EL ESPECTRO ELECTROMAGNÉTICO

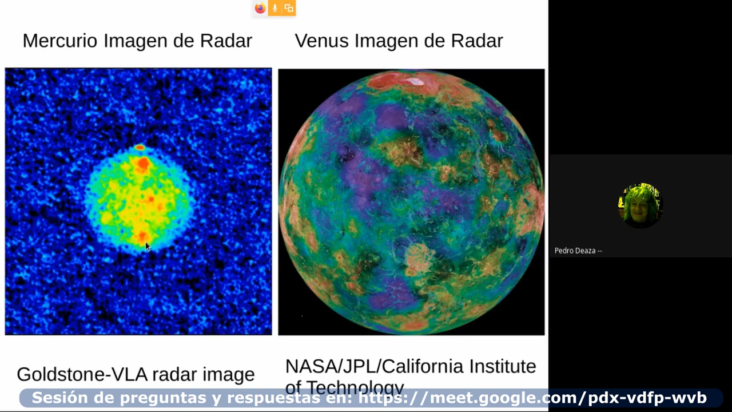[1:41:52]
base conceptual y matemática y tecnológica de la radioastronomía. Entonces, vean pues que fue tomado incluso con el Very Large Array de Ghost Sun. Entonces, es una imagen de radar de Mercurio. Una imagen de radar de Venus.